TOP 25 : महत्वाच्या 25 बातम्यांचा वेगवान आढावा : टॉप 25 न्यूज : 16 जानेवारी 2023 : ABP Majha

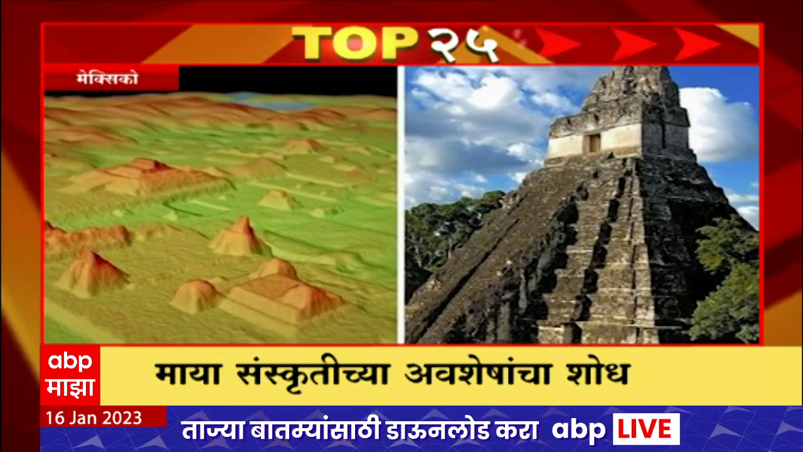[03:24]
2000 वर्ष जुने अस्तेल्या माया संस्कूर्ती चा आउशेचांचा शोद मेक्सिको जवाईल जंगला तून लीडार तंतरत नानाचा मरतीन संशोदकानी शोदलेल्या माया संस्कूर्ती चा खुडा